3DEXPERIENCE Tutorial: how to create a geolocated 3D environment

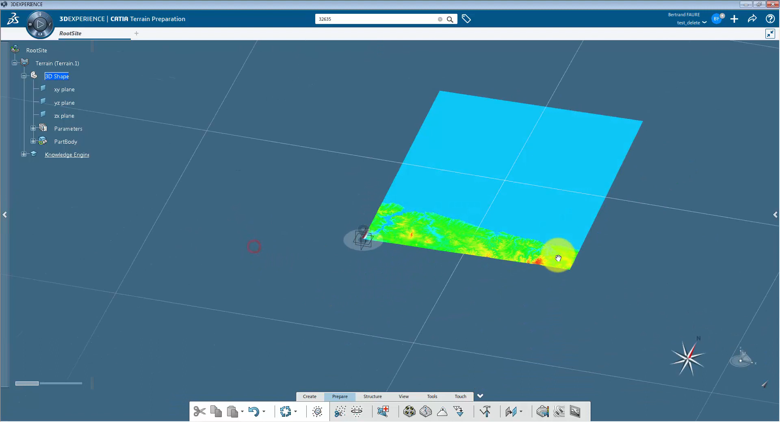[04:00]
Use this button to color the terrain in elevation to import an open street map. You can create another terrain part. You can create another terrain part.
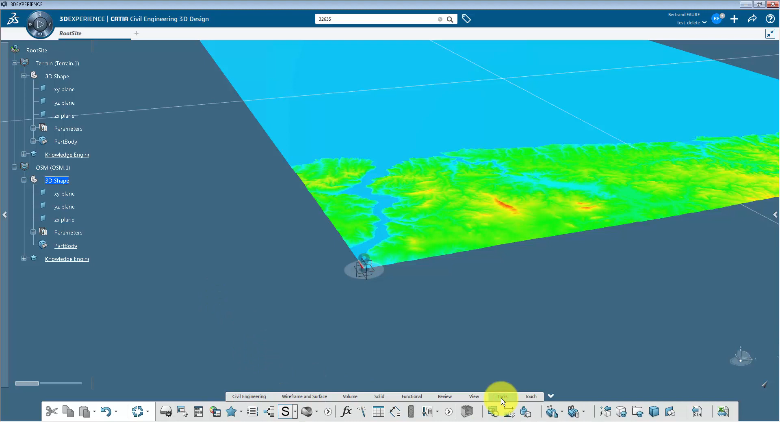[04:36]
And use this button to import the map file.
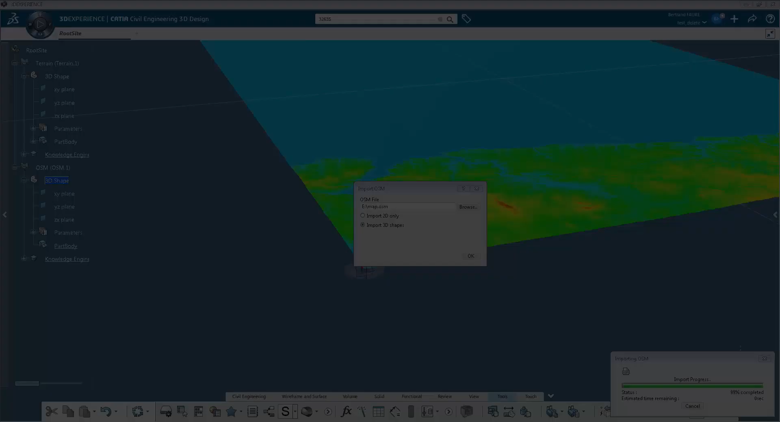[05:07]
As you can see in this example, geolocated data are precisely positioned and they match perfectly.